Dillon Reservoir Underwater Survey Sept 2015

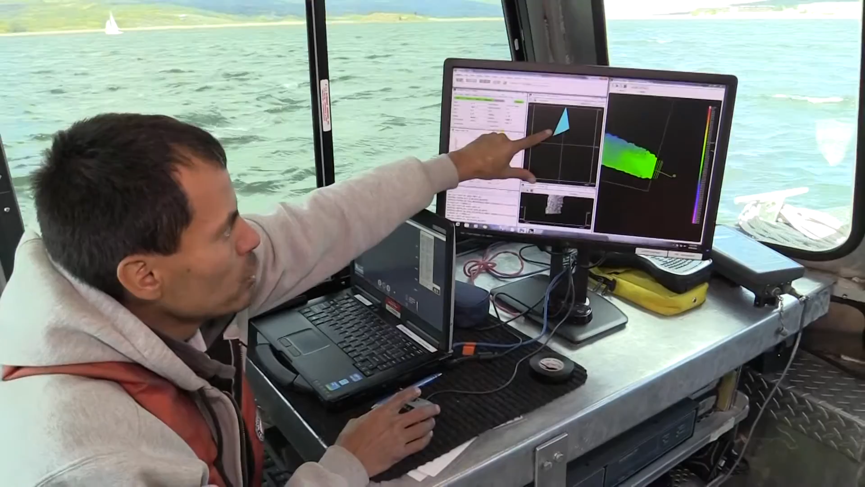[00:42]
shooting down as you can see we're on a slope right here right now new technology and better instruments I think we can more accurately determine our reservoir
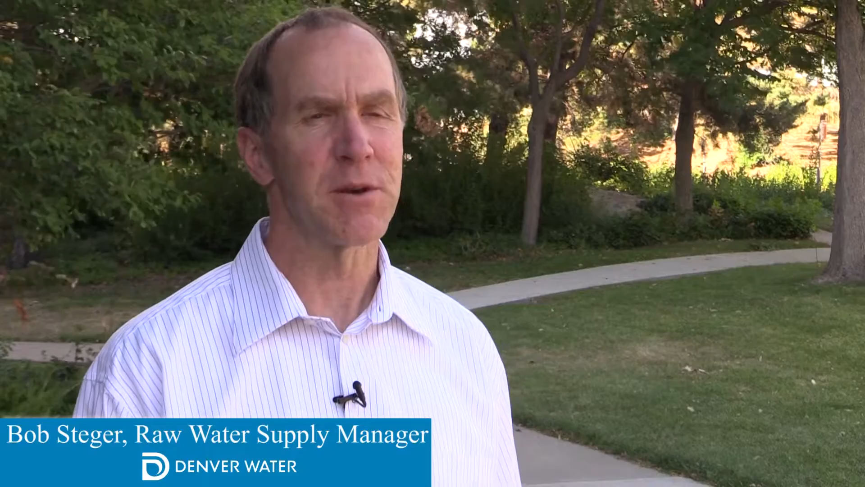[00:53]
capacities now that we could in the past we have a complete 3d view of
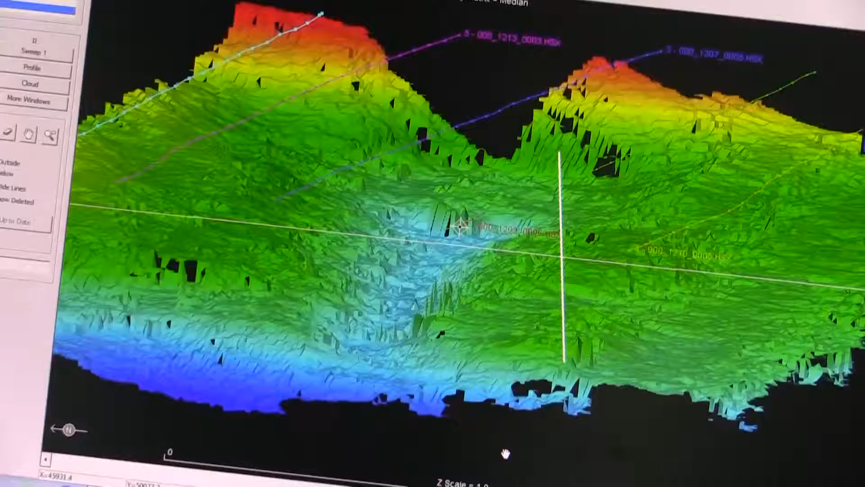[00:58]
what the underwater area of the reservoir looks like stuff that's
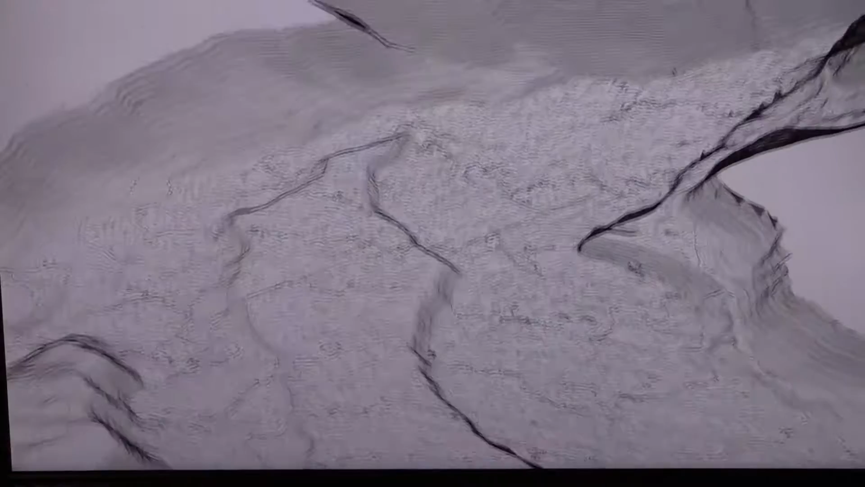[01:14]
our caretakers really like the maps that we produce because they're working on these facilities
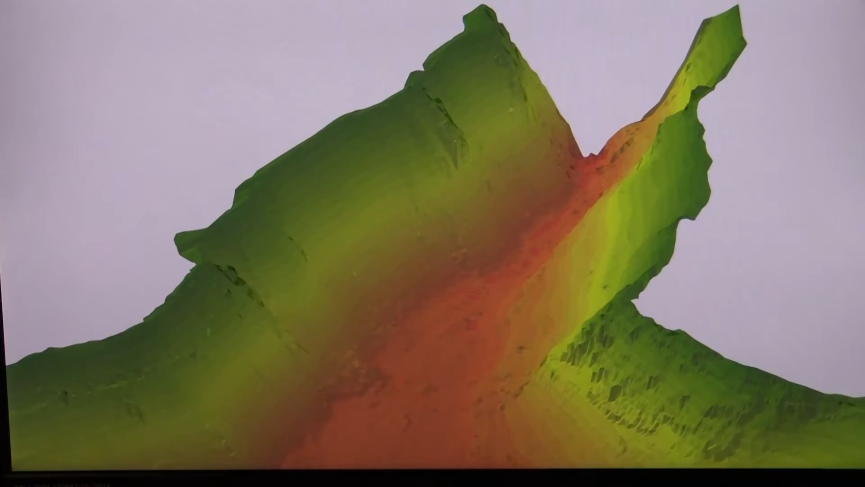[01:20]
every day so this gives us a snapshot in time of what is going on underwater
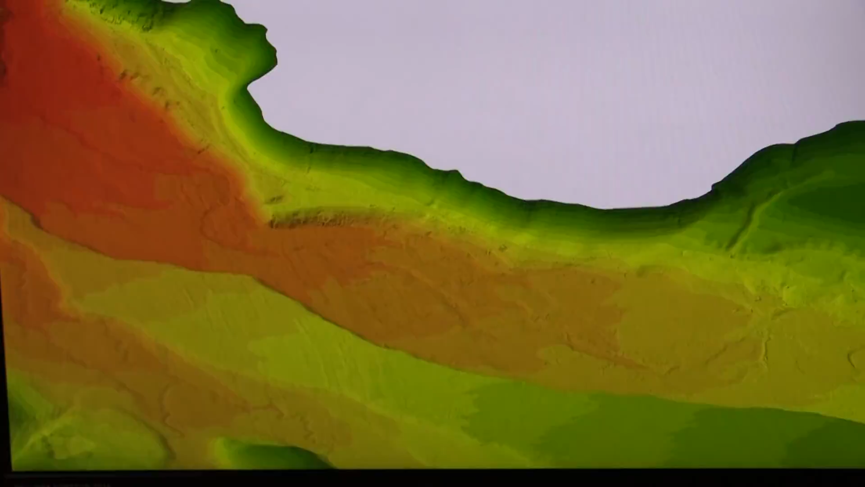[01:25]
as our customer base grows it's just really important that we know reservoir